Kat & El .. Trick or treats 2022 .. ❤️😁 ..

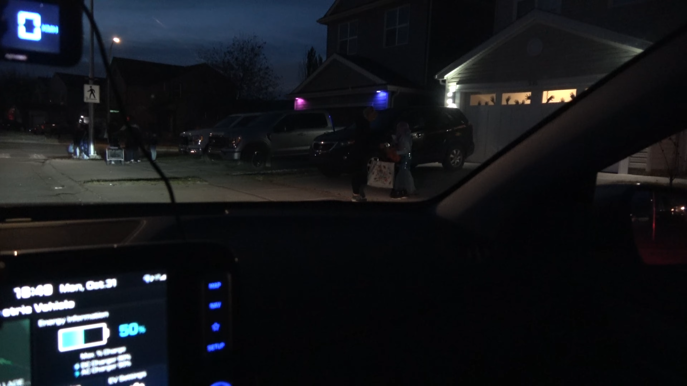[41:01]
If I move wheel to the right, I got extra light on the right. And that's it. That's it. Big rainfall.
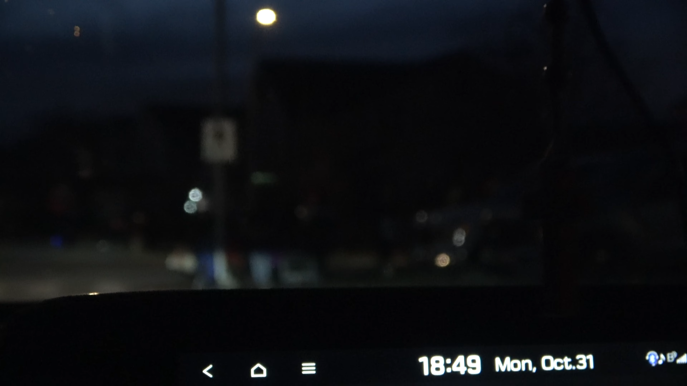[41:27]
Hi guys. Okay, we can go one more house close to our house.